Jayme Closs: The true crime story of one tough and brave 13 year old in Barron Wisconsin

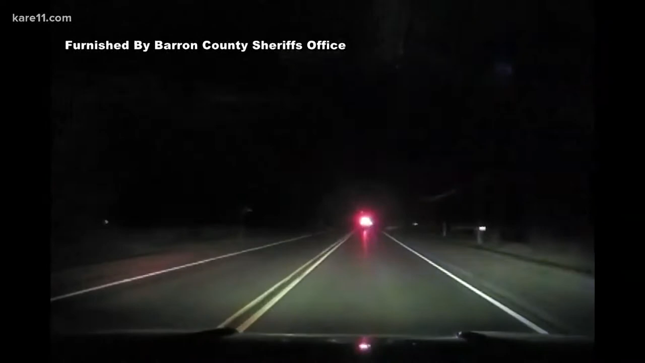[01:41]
this car we're about to pass keep watching and those headlights that's a big part of our story now the police pull up